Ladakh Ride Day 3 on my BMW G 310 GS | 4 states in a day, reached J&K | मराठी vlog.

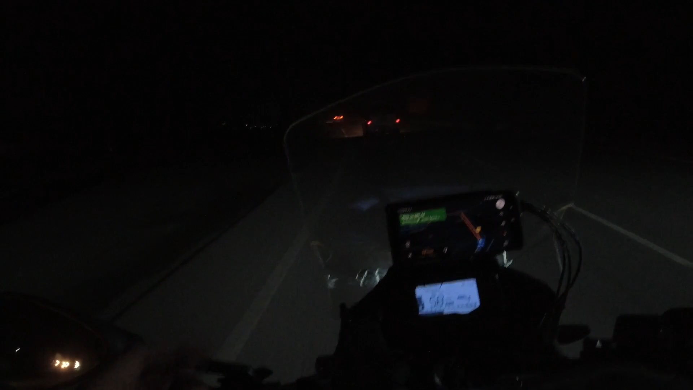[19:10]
मी विचार केला तिथे लोकलला, विचारलं ते बोलले थोडे 4-5 किलोमीटर पुढे जावा तुम्हाला जम्मू काश्मीरमध्ये चांगले हॉटेल्स मिळतील.
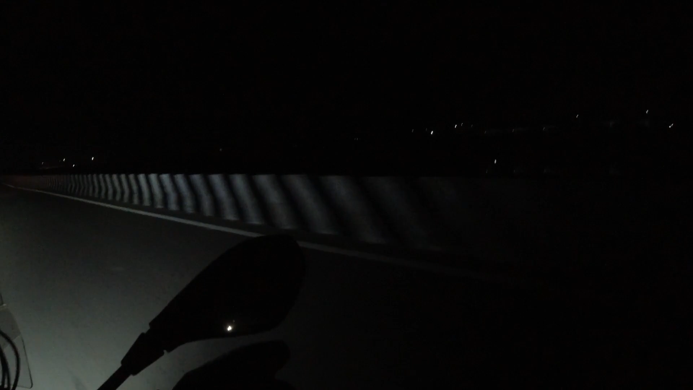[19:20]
आणि सुंदर अशी नदी आहे आणि हवा एकदम थंड झालेली
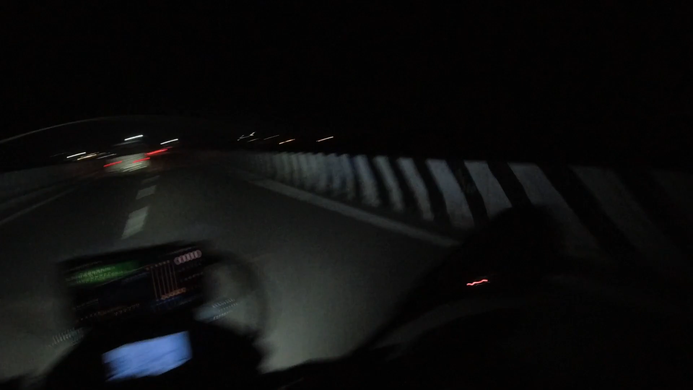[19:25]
आहे.
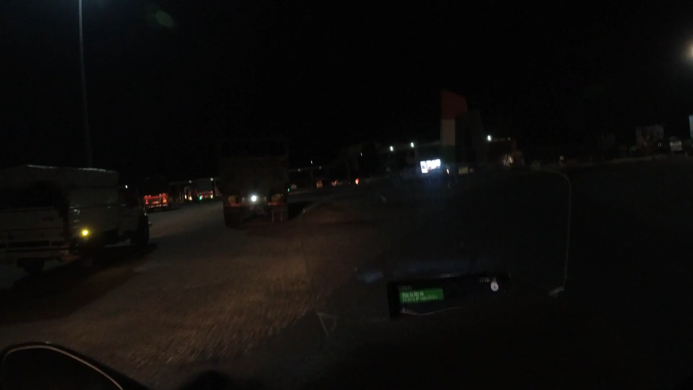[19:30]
ओहो, हे बघ, बघितलं आहे बऱ्याच लोकांच्या ब्लॉगमध्ये ही बॉर्डर. आता इथून जायचं आहे.
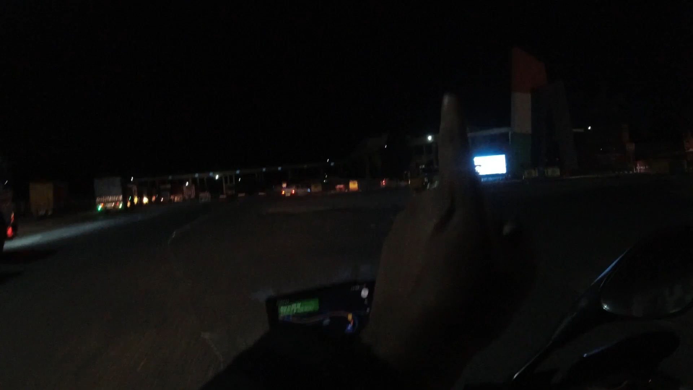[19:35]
लास्ट इयर इथे कोविडचं खूप रिस्ट्रिक्शन्स होते, तुम्हाला तुमचं
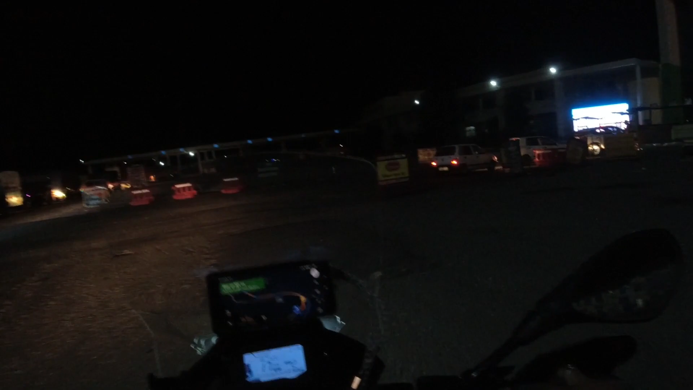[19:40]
RT-PCR आणि जे काय टेस्ट होते ते सगळं रिपोर्ट्स इकडे शो करून तुम्हाला पुढे जायचं होतं त्या बाजूनी.
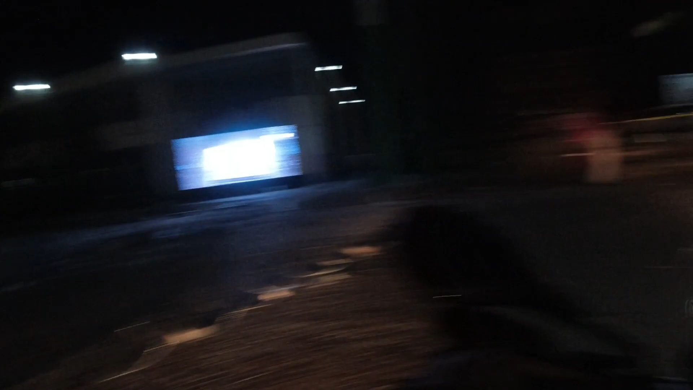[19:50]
आता इथून असं केला आहे रस्ता.
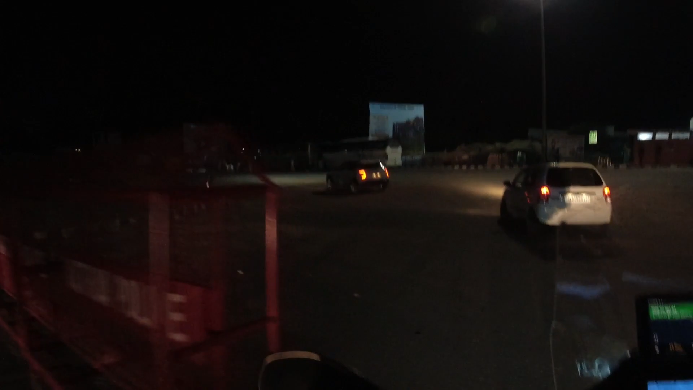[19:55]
आणि मी JNK मध्ये एंटर केलेला आहे.
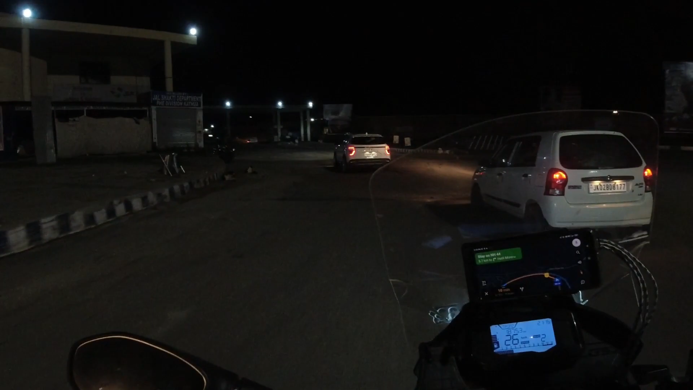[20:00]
वॉट अ अमेझिंग एक्सपिरियन्स. वेलकम टू जम्मू अँड काश्मीर.